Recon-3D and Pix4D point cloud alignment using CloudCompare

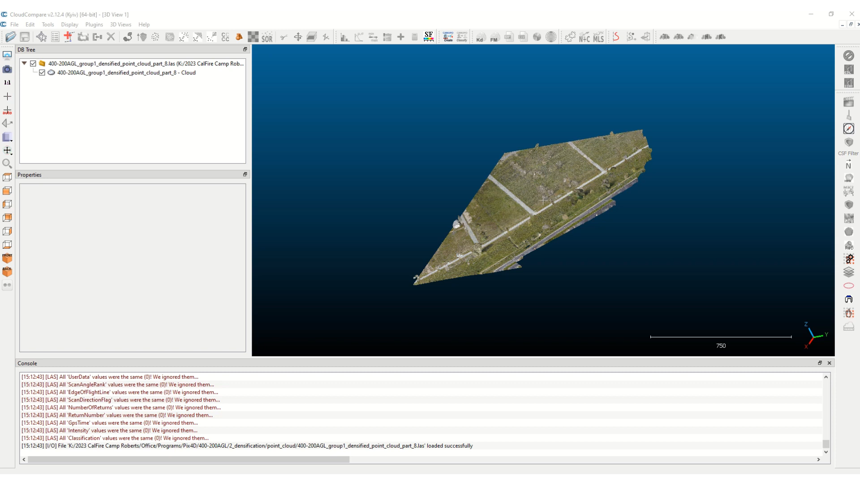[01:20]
Let's see, so I'm going to do a plan view here. And the area I'm looking at is centered right over where my cursor is. So I'm going to create a small subsample right there. So you have to first highlight that. You can kind of see the yellow box around there. And then use the segment tool and I'll select rectangular selection.
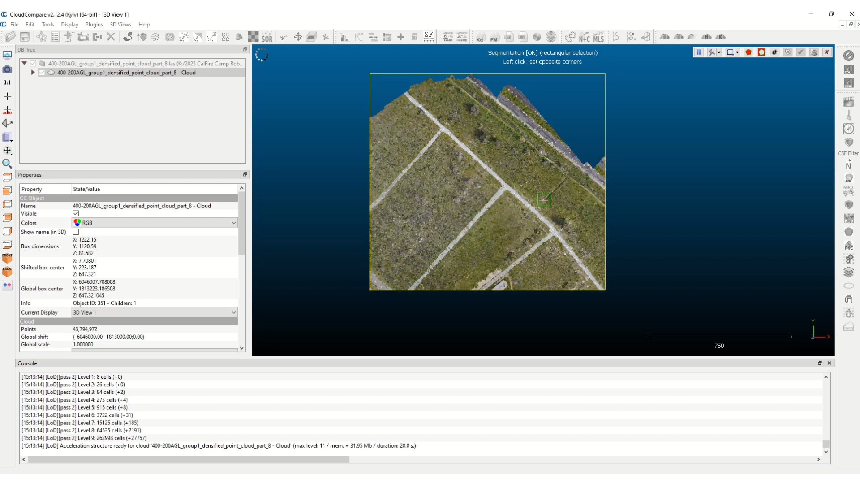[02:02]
And I can kind of zoom in this spot right here. And that should be good enough. And then I'm going to segment in and then hit the green check mark.
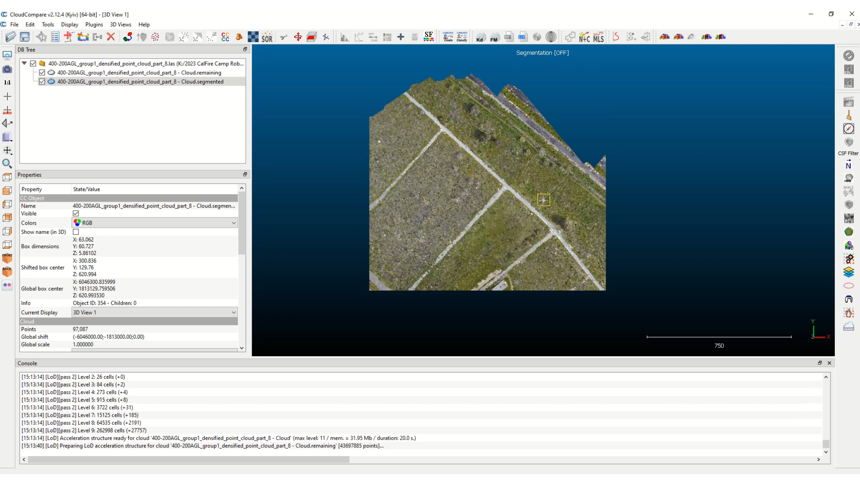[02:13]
So you can shut off this, the remaining part.
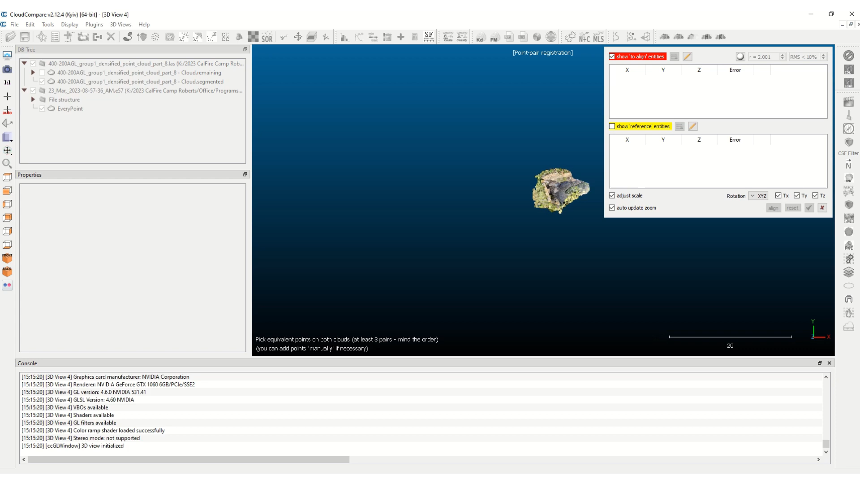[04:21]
And done a little practicing on on this one. But I have two, two targets that I put on this wall. And I'm also going to use this little corner here between the grass, kind of this grass angle point, and then this concrete.
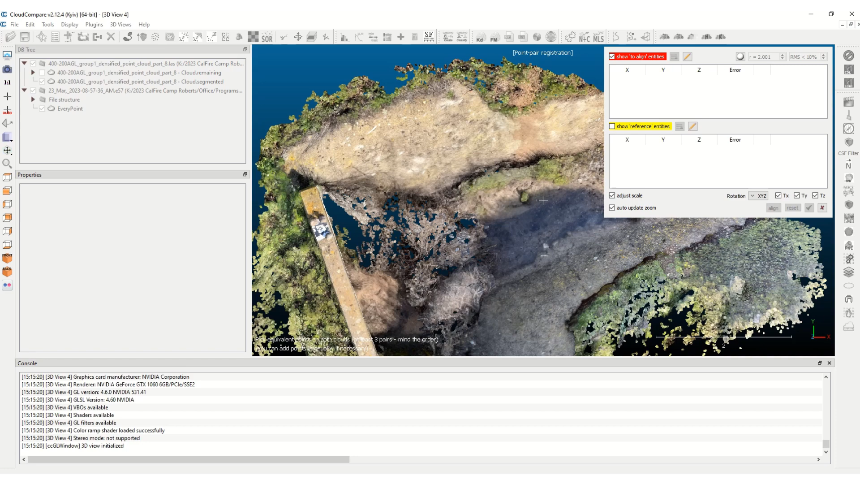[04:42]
And then I'm going to do that same thing over here and select a pixel there too. So and I'm going to follow in like an order. So this will be 0, 1, 2, 3. And you have to, when you're selecting them in the reference entities, you're going to have to select them in that same exact order. So I'll first zoom in to
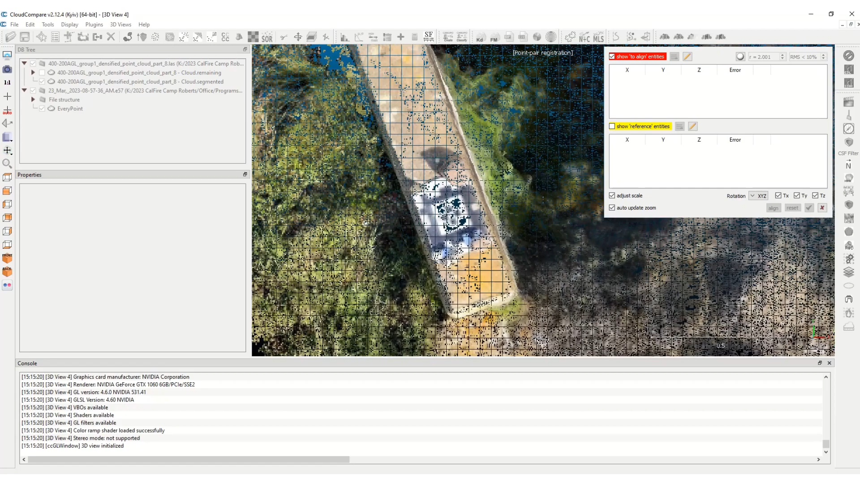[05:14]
the first point here. And you want to be kind of close to the center there.
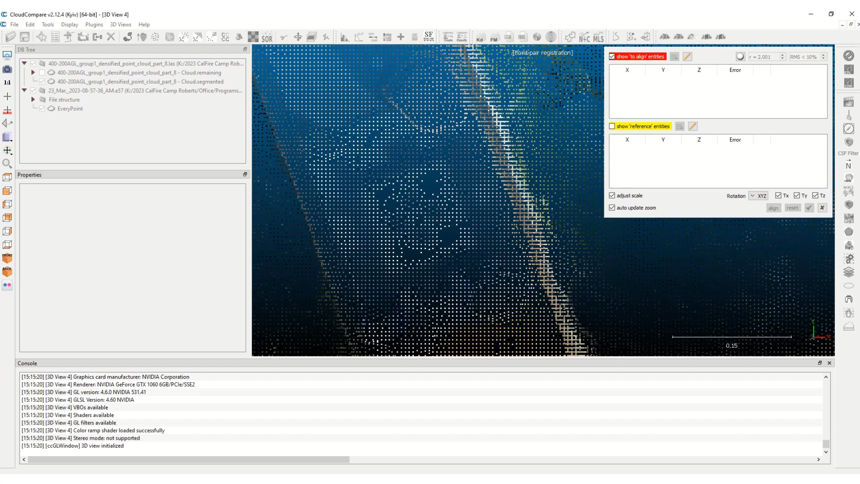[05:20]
All right, so there's A1.
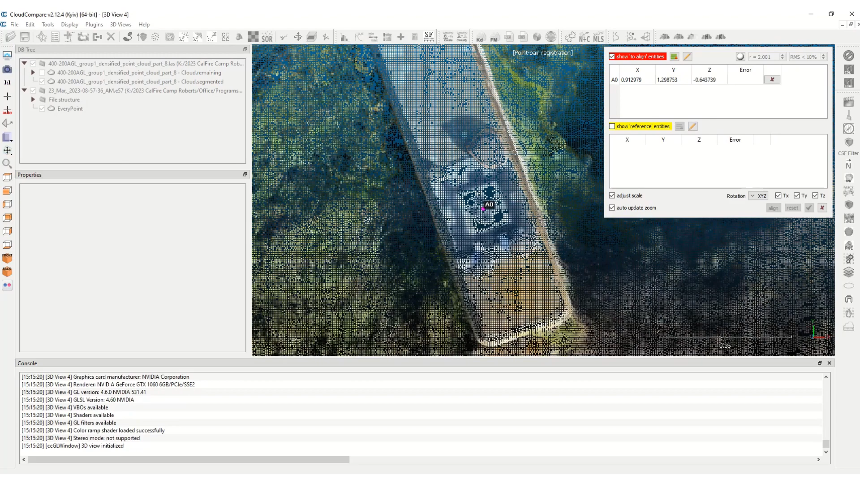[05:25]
You can kind of see it gets populated up here as the first point.
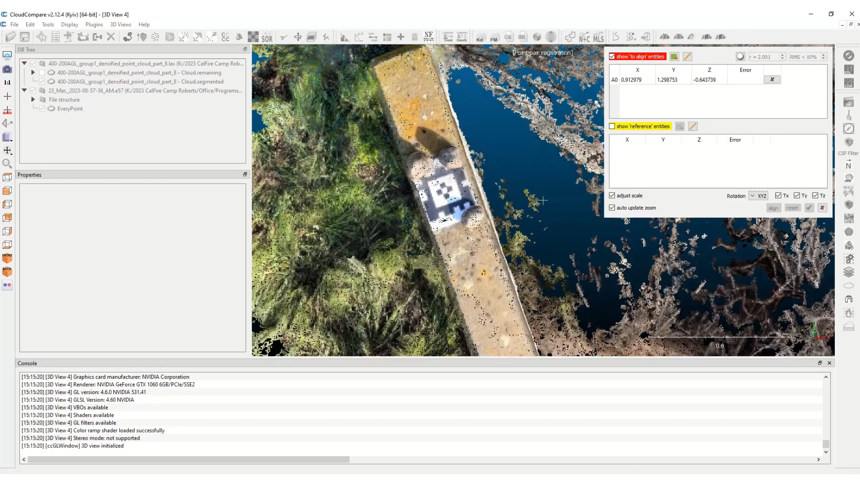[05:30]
Pick roughly the middle there.
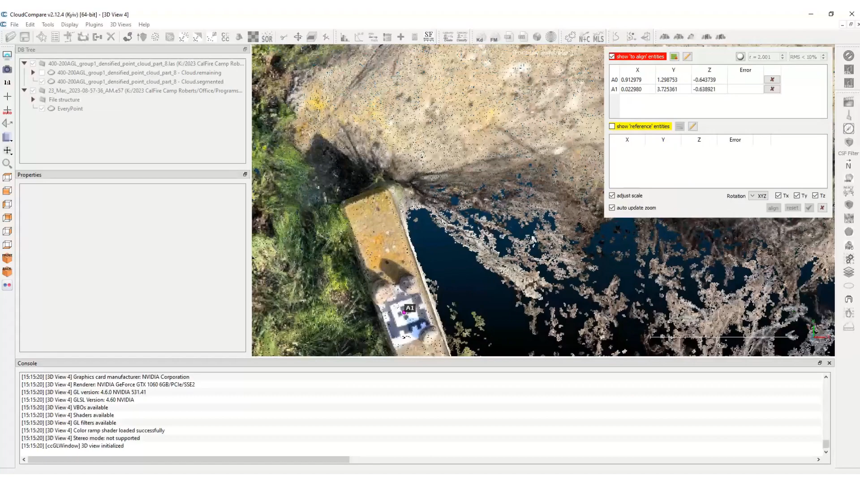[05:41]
And roughly there.
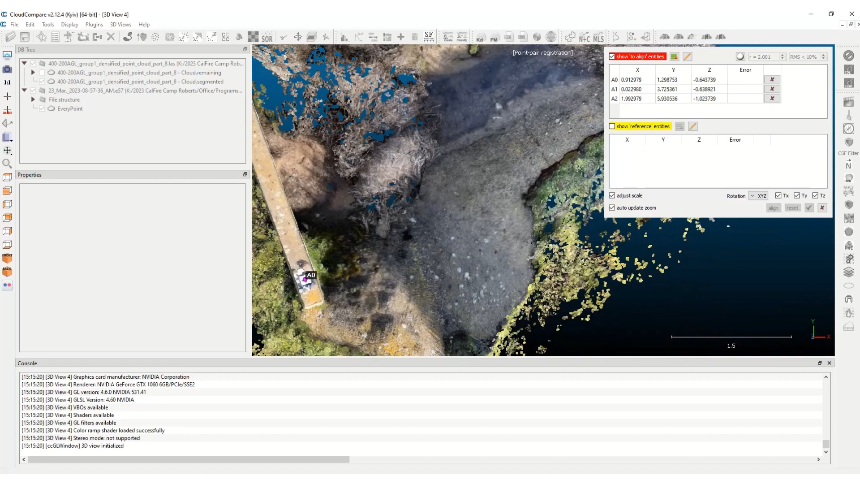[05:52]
And I'm going to pick this area right here as three.
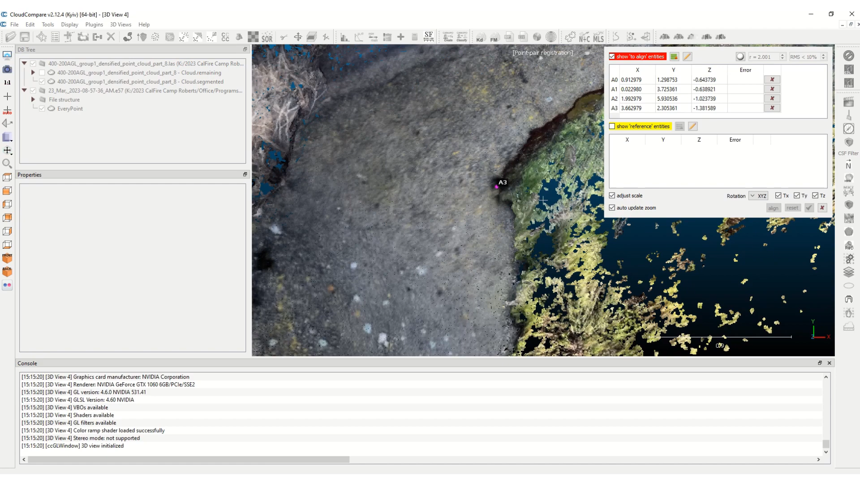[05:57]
Sometimes it might be helpful to take a screenshot.
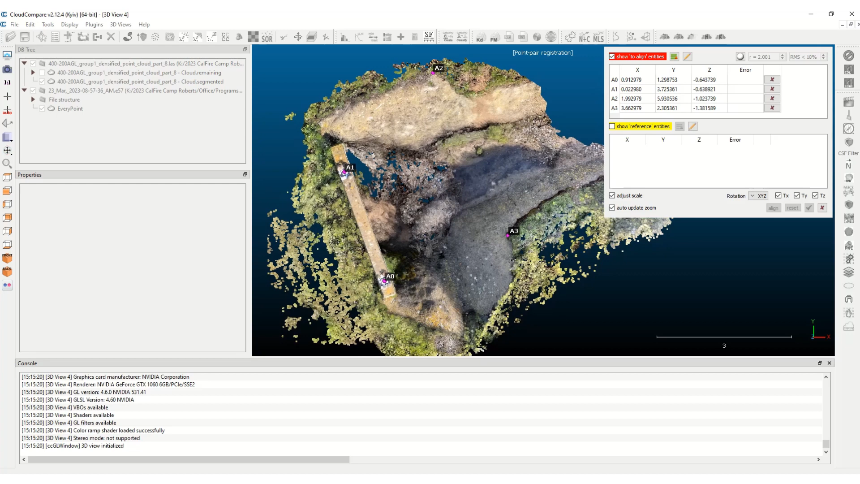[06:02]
So I'll take the little snippet tool and just create
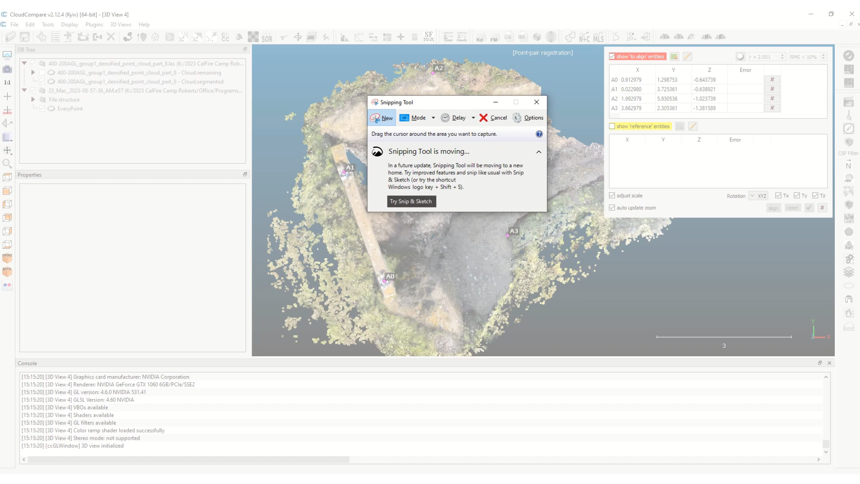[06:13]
a small photo of that. And now I got this picture of like which point is which.
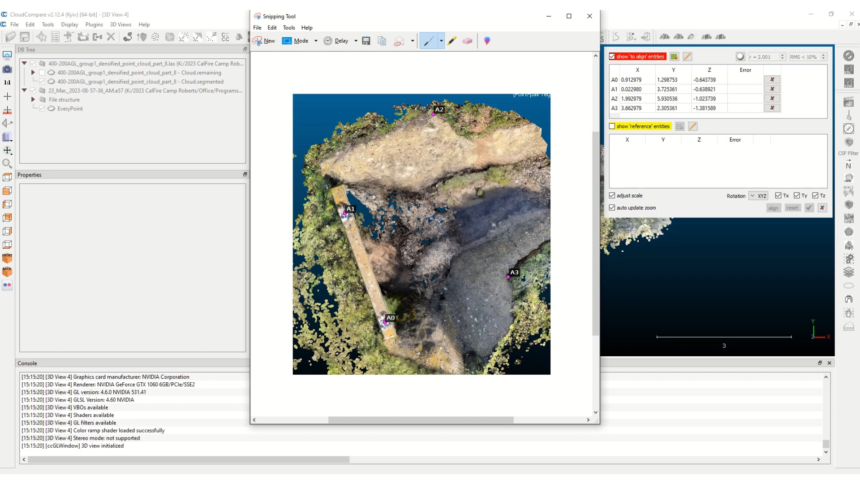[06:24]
I'm going to drag this on the side. You won't be able to see that. But now I'm going to go, I'll shut this, the align entity. Now I'm going to turn on the reference entity.
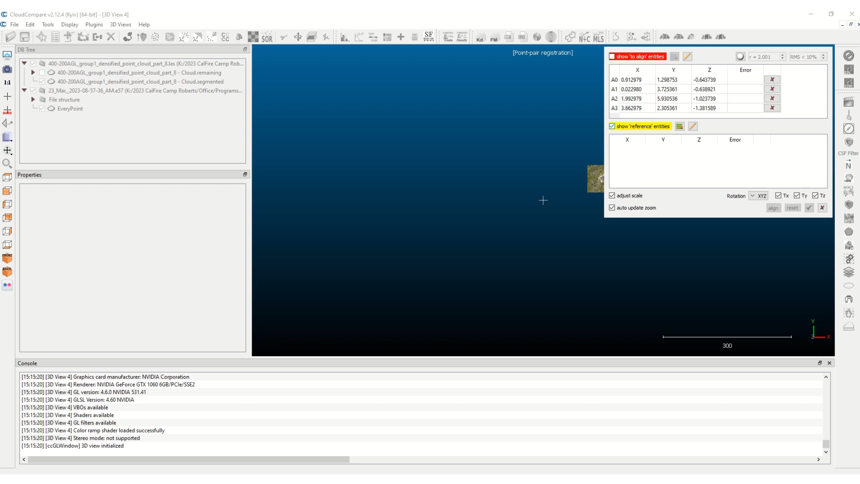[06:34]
And I'm going to pick those same points in that same exact sequence again.
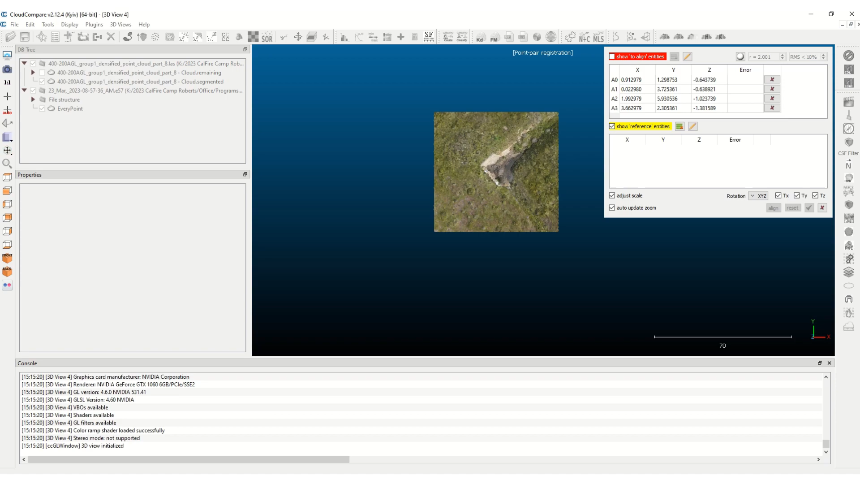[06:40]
And you can kind of see it, it can see the, it actually did create some little pixels there,
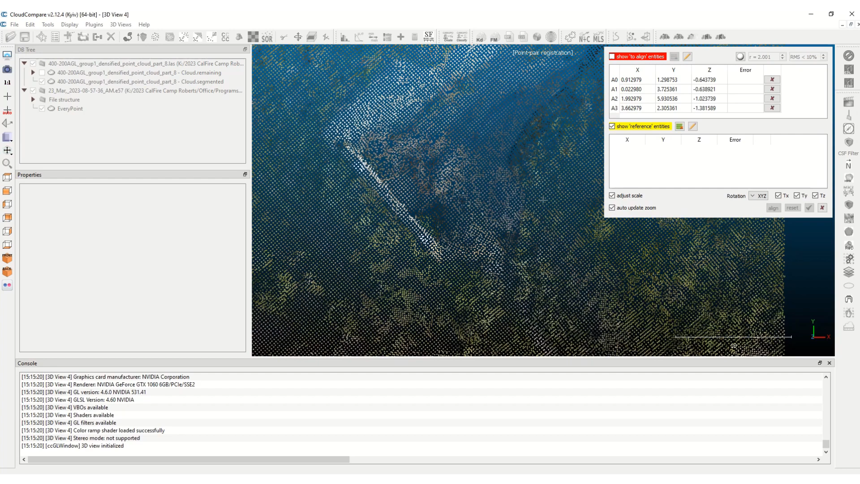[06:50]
but it's, it's sort of tough, but you can, you know, you can kind of make the point size just a little bit bigger or make it a little smaller.
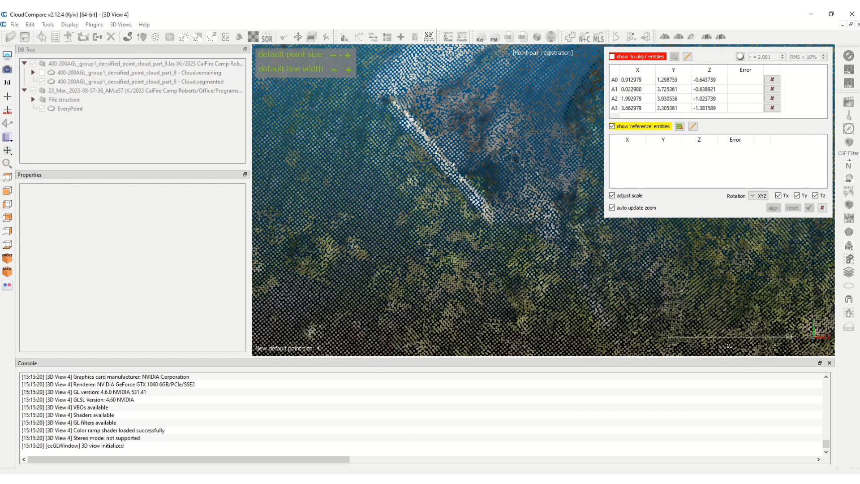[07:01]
Maybe try to find the middle of that target. It, it's, it's not that dense.
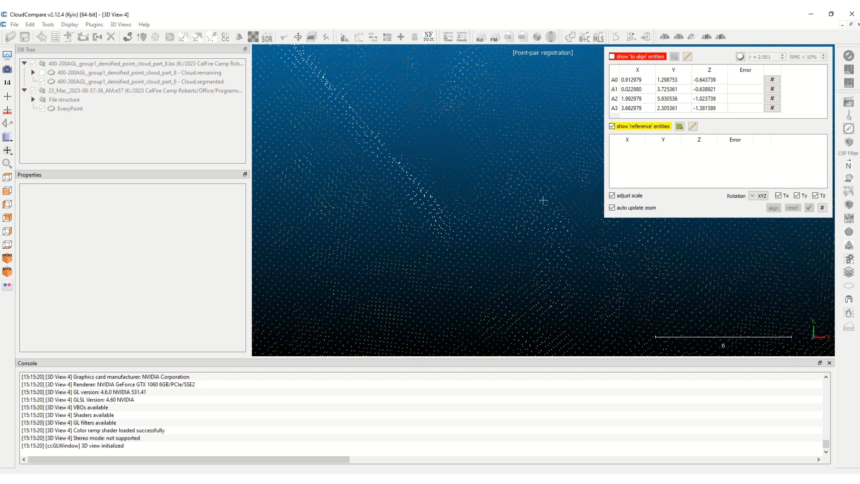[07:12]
So, but roughly I think that, that point right there, that's R0, which is the same as A0. And over here, and this one's tough to find, um, roughly I think we'll just use that point there. And then I'm going to use another point right over here,
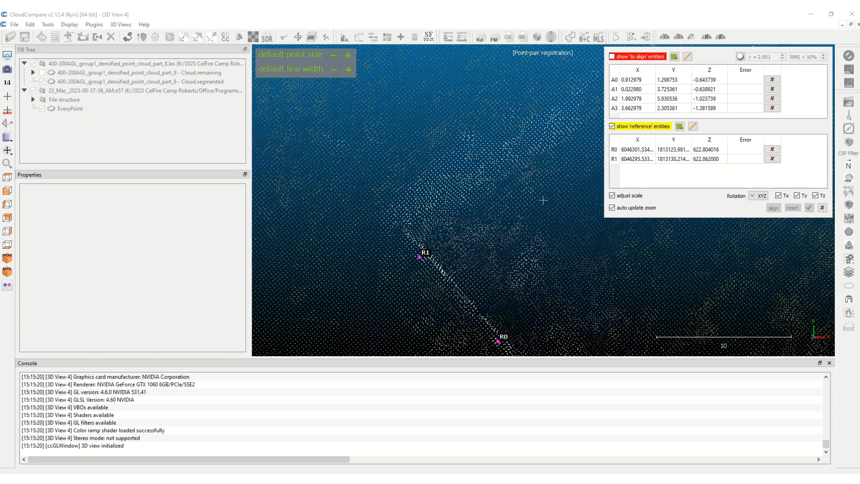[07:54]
going back to, going back to this screen again, there's A2. So, which is somewhere right around there.
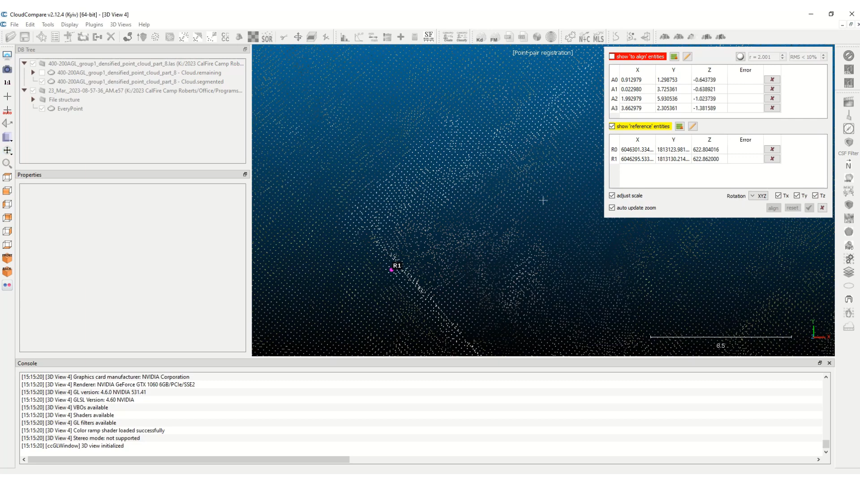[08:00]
And, which I'll say that's probably that point there.